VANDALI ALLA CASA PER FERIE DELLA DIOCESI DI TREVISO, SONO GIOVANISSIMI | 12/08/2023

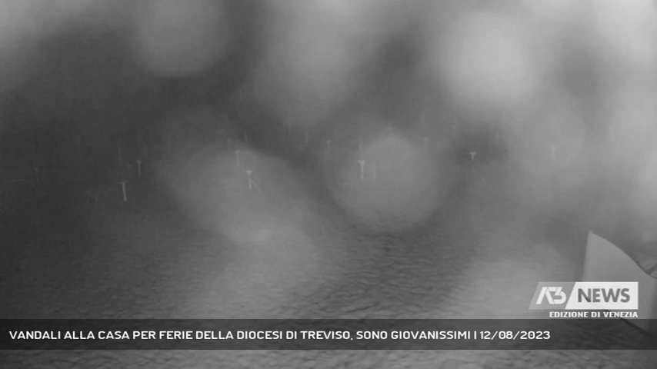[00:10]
Ripreso dalle telecamere di videosorveglianza si vede il gruppo di ragazzi e ragazze giovanissimi che festeggiano, come lo si intuisce, quando entrano nel campo della telecamera le sedie rotte e lanciate sulla spiaggia a beneficio dei telefonini con flash che scattano a ripetizione a scoprire il disastro.
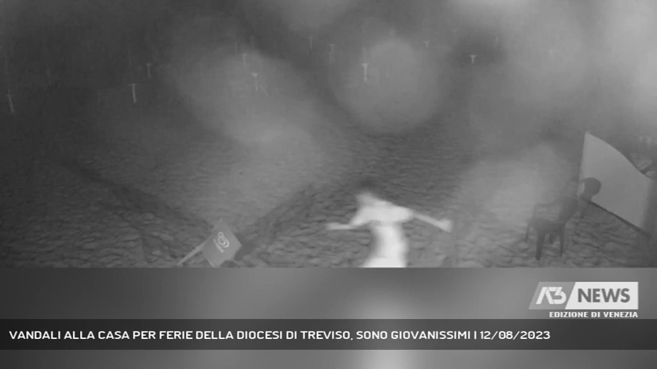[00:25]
La mattina seguente i volontari arrivati per sistemare ed aprire il chiosco.